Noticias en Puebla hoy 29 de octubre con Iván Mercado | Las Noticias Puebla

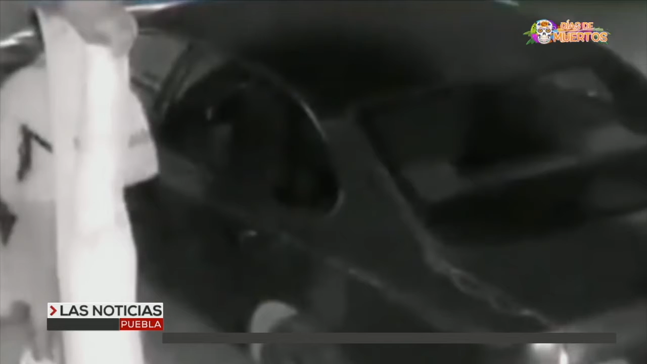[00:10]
El centro. El delincuente se escondió detrás de un árbol,
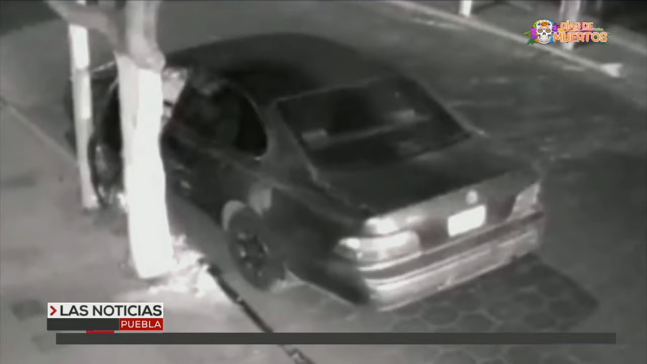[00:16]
vigiló que nadie lo viera y después abre la puerta de la unidad para enseguida escapar en el vehículo.